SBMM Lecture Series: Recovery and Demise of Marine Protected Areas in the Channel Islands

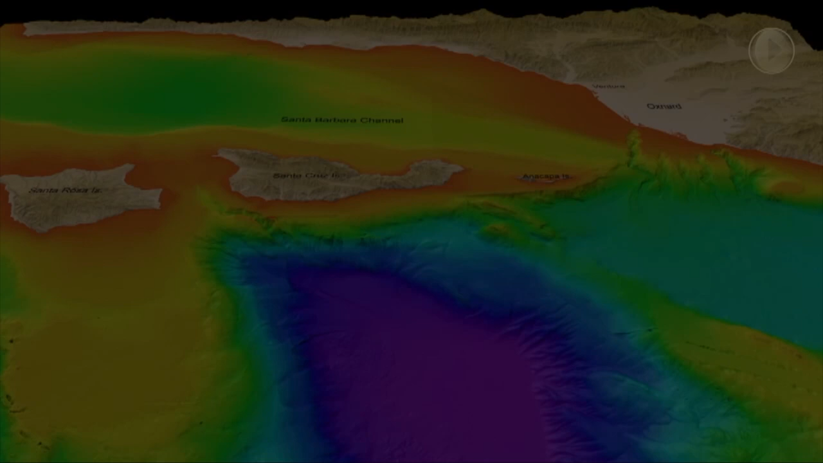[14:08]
so here's here's the underwater like if you took away the water this is what your islands look like you know where you are at Santa
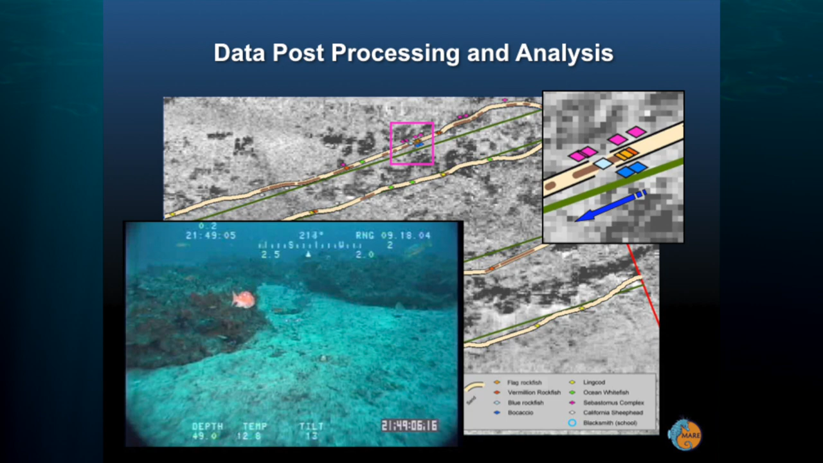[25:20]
corals that disappeared off anacapa island in there so that's how we get to our results and then we quantify like how many of them are there how many different species is it a hot spot is it a breeding aggregation area we had
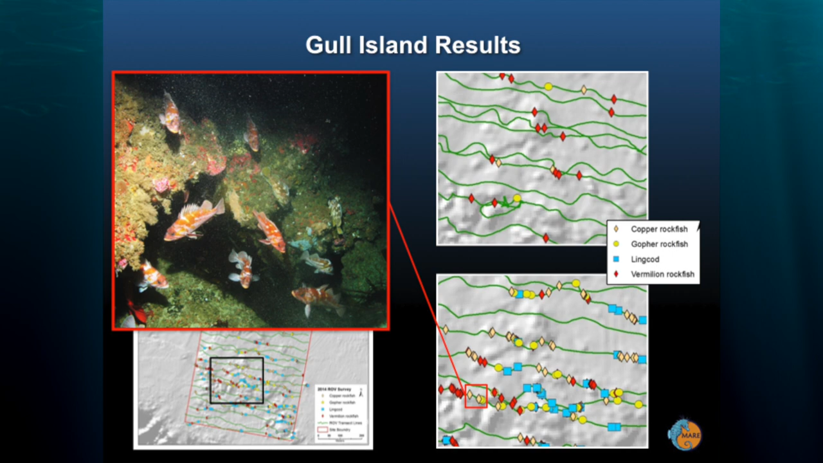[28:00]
rockfish in this photograph and we only have one little piece of real estate to put the little square um and it's a couple of different species so this is what happened so first thing to note on this is that the red is